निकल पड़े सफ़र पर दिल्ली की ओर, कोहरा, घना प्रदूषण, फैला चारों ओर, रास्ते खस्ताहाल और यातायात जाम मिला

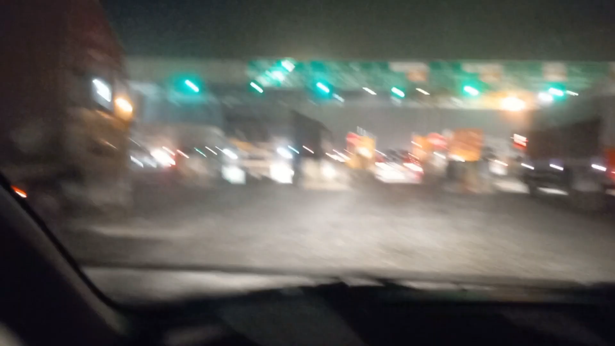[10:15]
है हमारा सिक्स्त टोल आचुका है और यहां पर फॉग या स्मॉग जो भी आप कहें वह बढ़ चुका है
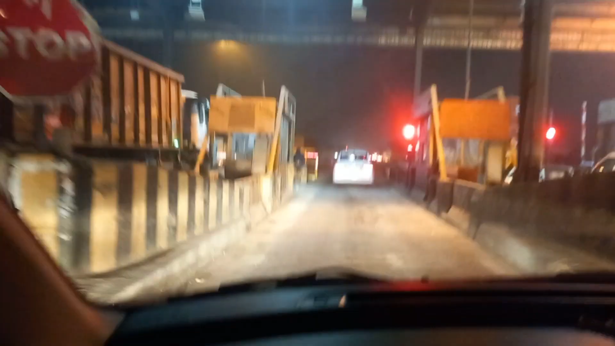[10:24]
एक कि गजिए फॉग काहला ठेखे कि इतना ज्याद हो रहा है यहां Adult में है ऑख काहला तो जम जरूगता
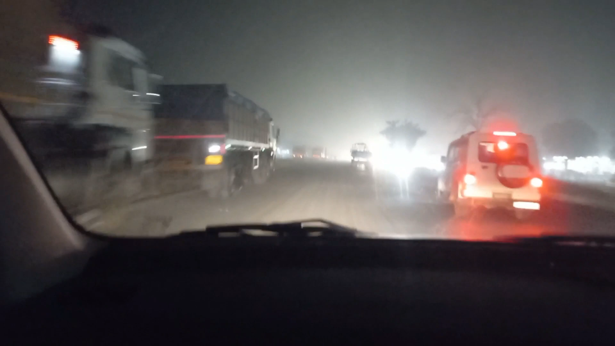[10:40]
हैDo यहां पे ना साइड जो यह डिवाइडर बनेवा है इसमें नहीं है पेडवेड ही लगेवे तो उधर की लाइट्स जो आरही है जाने वाले जो
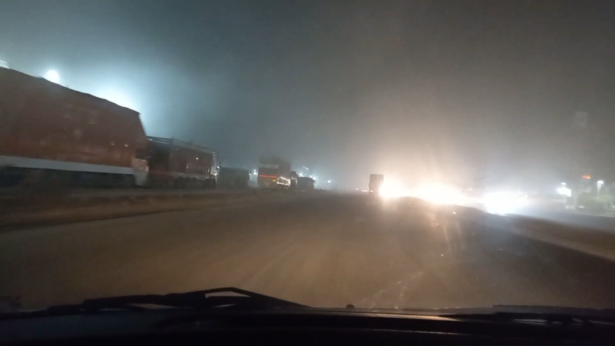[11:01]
ट्रेफिक है उसकी लाइट्स एकदम आखों में आरही है उससे भी फैक्ट पड़ता है मादूर एक पैट्रल पम का साइन दिख रहा है और कामरे में हमारे जिस्टिफाइ नहीं हो पा रहा है इतना दुआ इतनी बहुत है
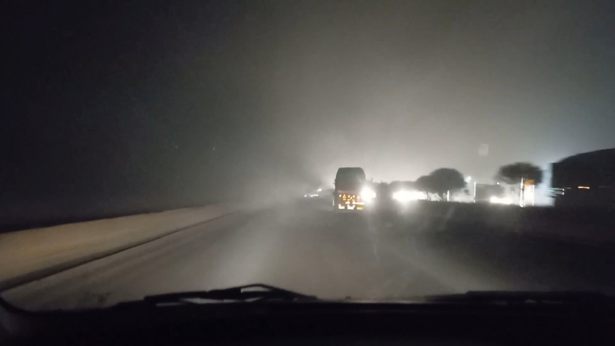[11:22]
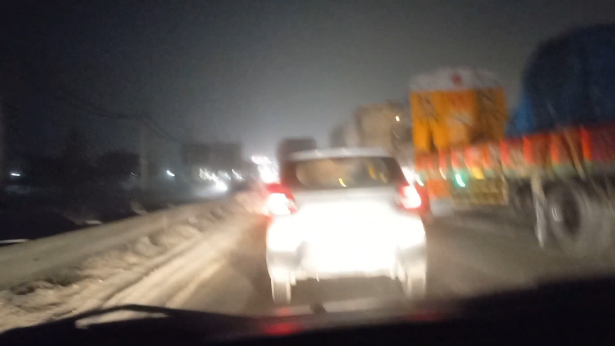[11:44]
दून तो दून ओ ट्रेफिक का तो हाल ही मत पूछिए जी इतना ट्रेफिक इतना लंबा लंबा जाम
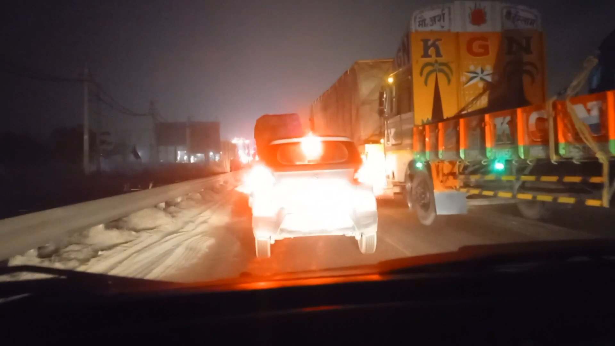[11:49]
लगावा है बहुत मिश्किल हो रहा है यहां से निकलना
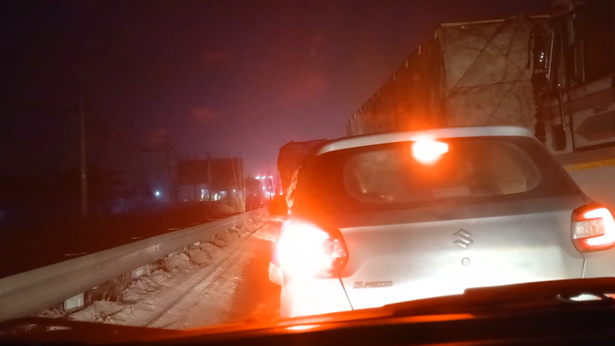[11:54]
अमे ना क्रिवन यहां से अनीज यह 10 किलमेटर का इक पाच जोटा चा
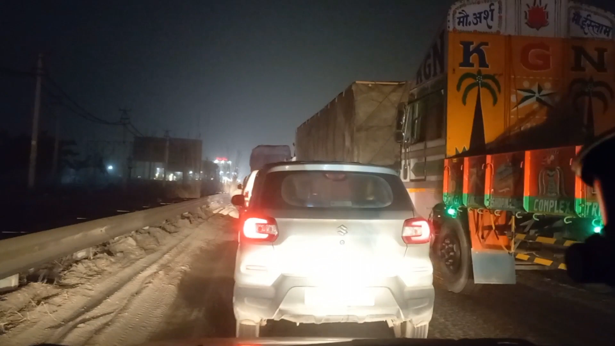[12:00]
देवनराफ किलोमेटर हो गया है एक गंटा ओगे हो एक गंटा ट्रेफिक नहीं का जाऊगे
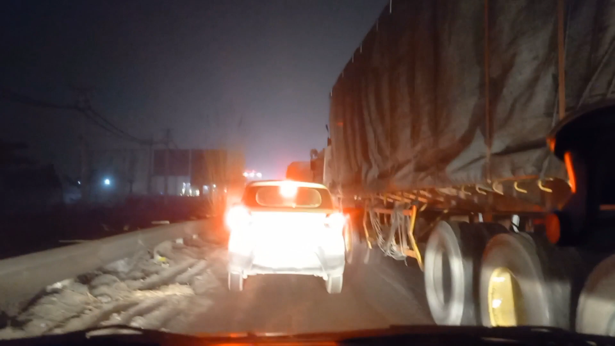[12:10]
अलाओ यह वोल्ज को पत्रक्वाले बाइस, अब को पता ही नहीं जाना अहांकर जाना है, सिधे जलना है कि आगे मॉड़ना है, और मॉड क्यों रहे है कि इतना आगे जागे जागे मॉड़ने कोशिश कर रहा है आफे हैं
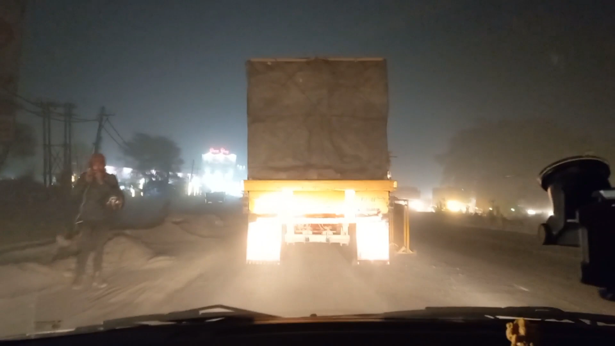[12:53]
लोगबा क्टेडे मेडे जहां से रास्ता मिल रहा है यहां रास्ता बंद है रास्ता बंद है वो बीच में नाली टाइप भी है राइडर आप नाला सा है